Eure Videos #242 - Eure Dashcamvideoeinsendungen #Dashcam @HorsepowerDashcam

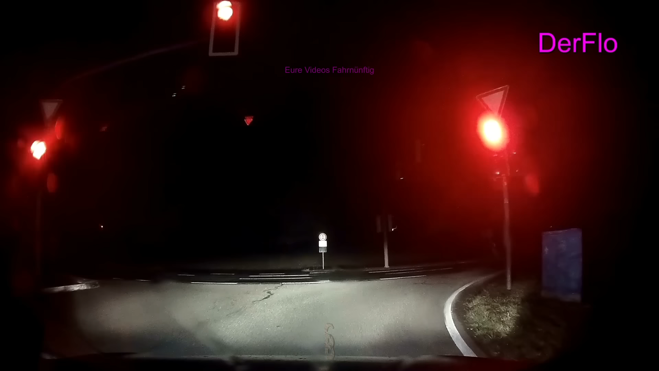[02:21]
Ist halt scheiße. Lass das mal sein damit, über diesen roten Ampel drüber wegfahren, wenn keiner da ist, weil dann können wir sie auch abbauen. Also.
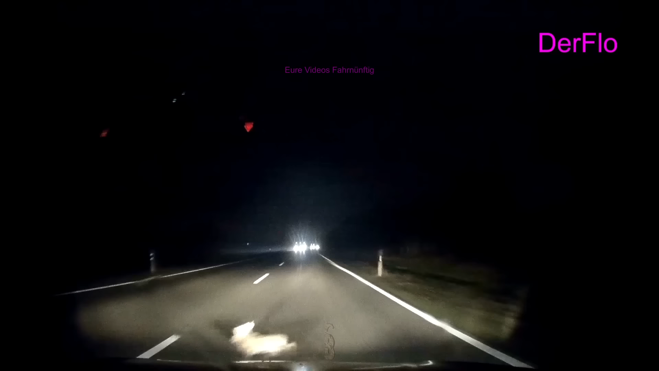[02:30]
Und wenn du bei Rot doch stehen geblieben wärst, wäre er über alle Berge gewesen. Karma schreibt er selber dazu.
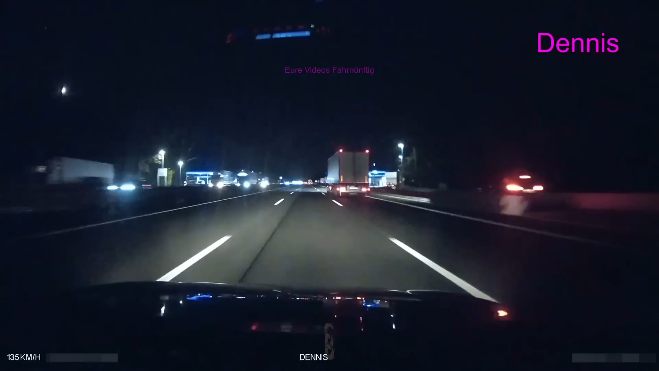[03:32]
Ja, das ist die Folge der Geisteskranken. Schaut da hinten hin. Da läuft einer auf dieser vollen Autobahn. Einfach mal rüber. 3 Spuren da, 3 Spuren hier. Alter, wie krank. Was ist... Was? Oh, ich verstehe es nicht. Was ist hier los?
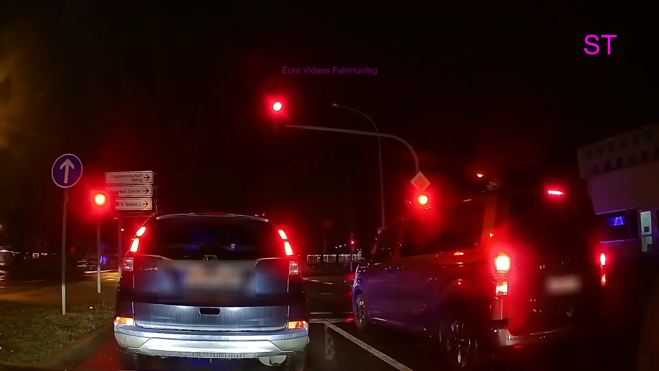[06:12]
Oh Leute, das Video ist so unfassbar peinlich. Ton muss ich wegmachen wegen Telefongespräch, aber oh, ist das peinlich. Da vorne, wie man sieht, viel Blaulicht, was ist hier alles los? Ich sag's euch schon mal, da biegt eine Polizeikolonne ab. Erstmal wurde anscheinend die Straße so ein bisschen gesperrt, damit die kommen kann und so. Und pass auf, der vor uns, dumm wie Scheiße. Und wer da gleich hupt, das ist der Typ, der vor uns ist und dumm wie Scheiße ist.
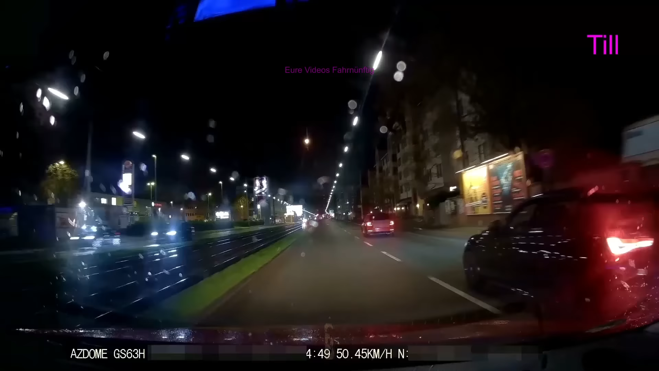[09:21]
Rechts der schwarze PKW macht nichts falsch. Junge.